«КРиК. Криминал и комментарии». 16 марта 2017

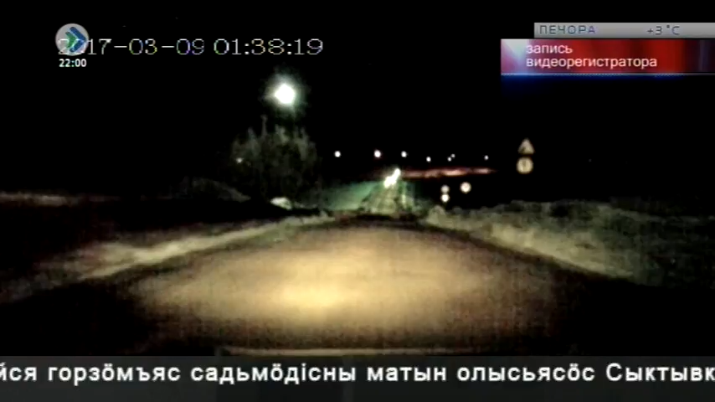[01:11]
Нарушителем спокойствия стал владелец внедорожника, который устроил дискотеку прямо на речной переправе. На место происшествия подоспели сотрудники ГИБДД. Заметив патрульную машину, водитель попытался скрыться.